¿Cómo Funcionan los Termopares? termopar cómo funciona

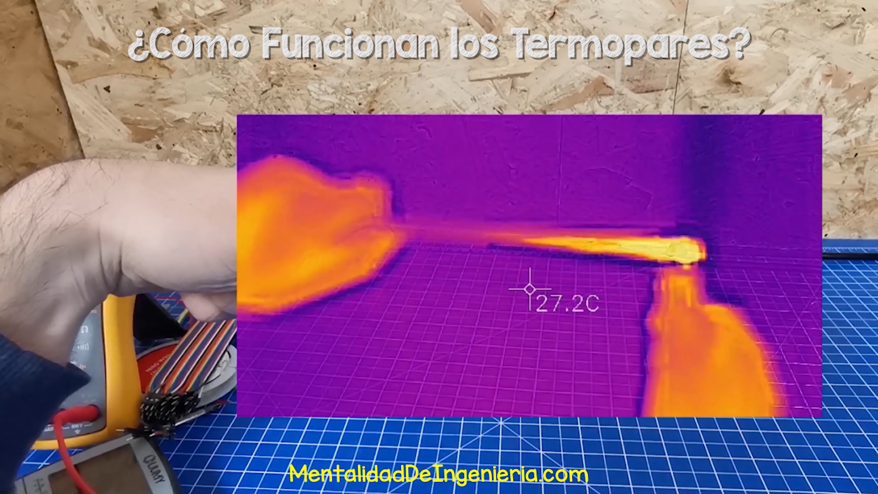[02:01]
On screen: spot 27.2°C
Noten que la energía térmica viaja a lo largo del cable de cobre lejos de la fuente de calor.